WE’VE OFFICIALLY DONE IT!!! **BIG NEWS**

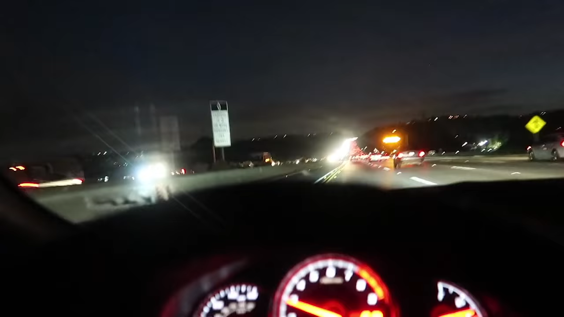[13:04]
We'll talk about California. The traffic can't be that bad. We'll see all those lights on the left there. Yeah, it goes for miles.